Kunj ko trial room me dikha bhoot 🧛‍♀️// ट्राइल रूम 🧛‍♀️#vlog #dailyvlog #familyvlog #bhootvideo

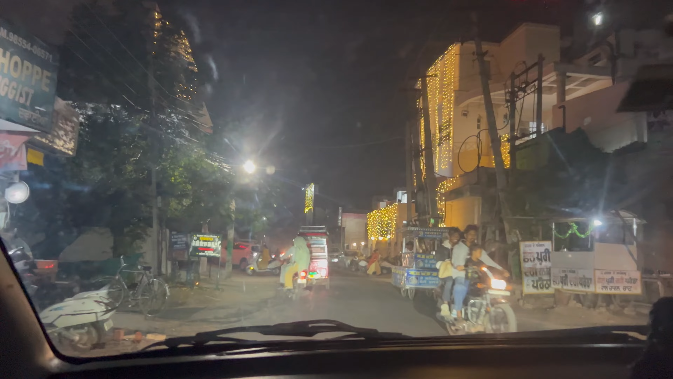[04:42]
और थोड़ी सी मार्केट भी आपको दिखा देंगे क्या हाल चाल है, कैसी है लाइटिंग मार्केट में, होशियारपुर की मार्केट में।
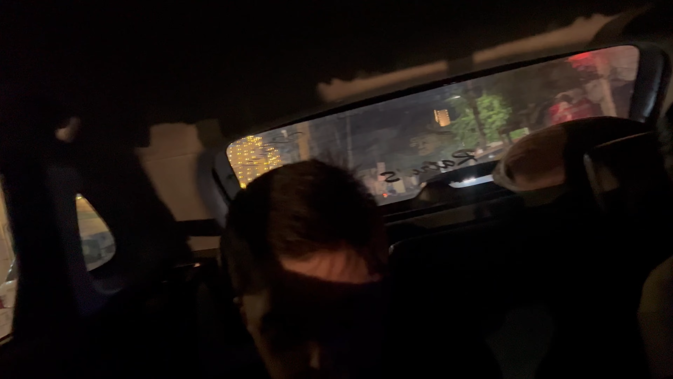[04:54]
दिवाली तो जा चुकी है, बीत चुकी है,
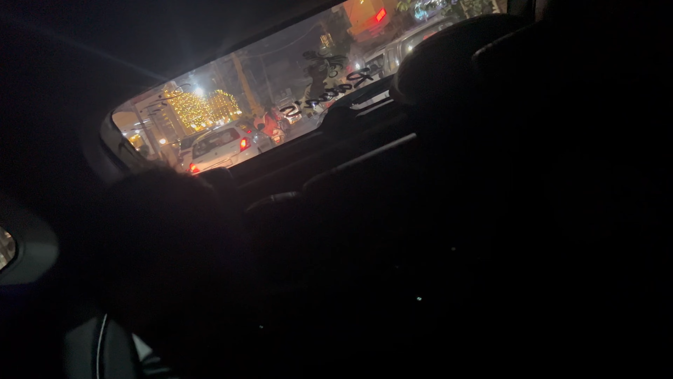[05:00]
ट्रैफिक होगा क्या आज? मुश्किल होगा ना आज? तो नहीं होगा ना इतना, मार्केट में गए नहीं इतने।
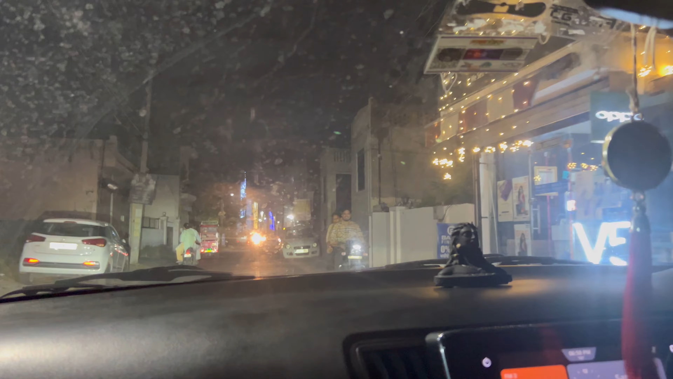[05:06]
मस्त लाइटिंग है देखो, दिवाली दिवाली दिवाली कितने दिनों से चालू होते हैं हम ना,